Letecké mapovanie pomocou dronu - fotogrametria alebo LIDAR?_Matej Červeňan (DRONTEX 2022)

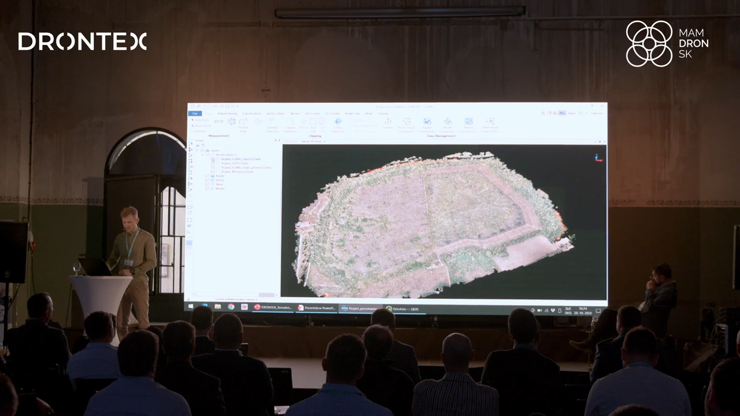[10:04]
tak keby som mu dal toto mračnou bodou, tak ako sa naň pozeráte, tak mu dávam súbor, ktorý má veľkosť 25 GB a má 800 miliónov bodov. To je nepoužiteľné pre bežného človeka. Žiadny CAD vám to neotvorí. Čiže potrebuje to ešte ďalšie post-processingy, aby ste z toho dostali v tomto príbatie ten terén. Ale keď viete, čo robíte, tak na konci môžete dostať niečo takéto. Krásny, čistý, geometricky čistý, geometricky presný model terénu.